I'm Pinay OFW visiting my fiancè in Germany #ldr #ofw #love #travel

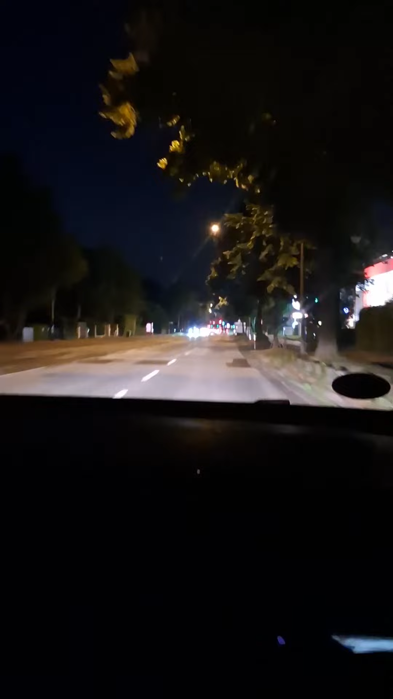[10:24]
i'll show you around while we are driving walking to the apartment of my fiancee how it looks like at night in germany and yeah it's it's really um silent and you cannot see lots of people at night walking around look shops are already closed